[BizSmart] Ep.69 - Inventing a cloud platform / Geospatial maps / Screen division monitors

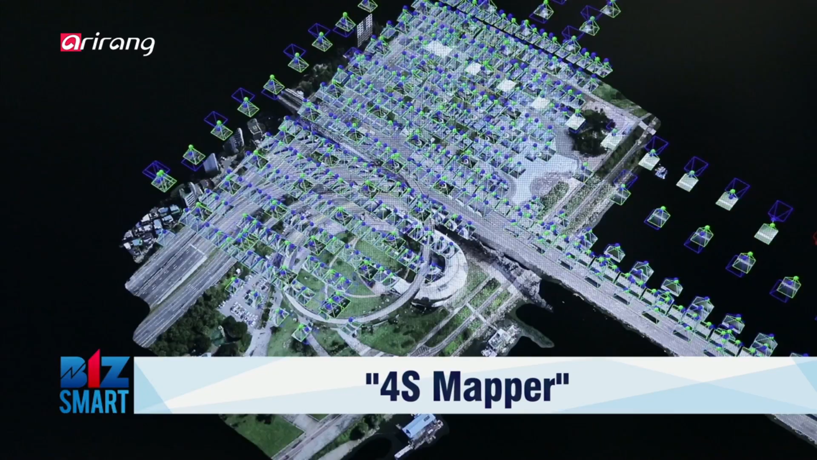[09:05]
Now we look into Forwis Mapper, a developer of geospatial maps with satellites and drones video footage.
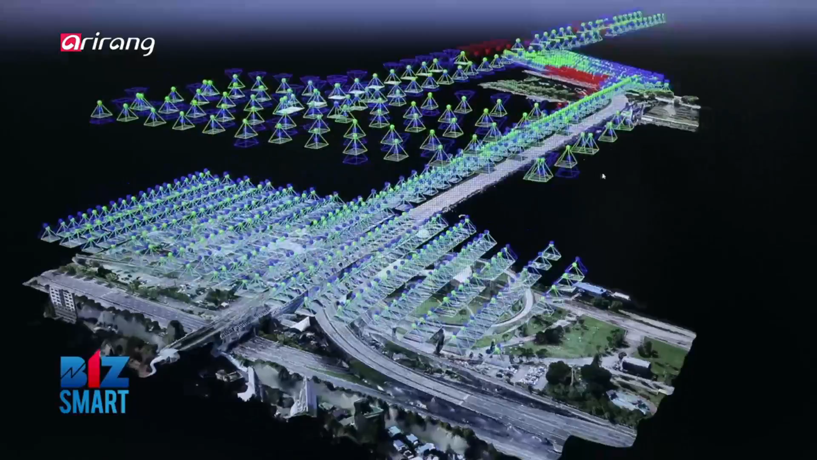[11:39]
The CSFM technology of Forrest Mapper, in other words, car-free street mapping technology,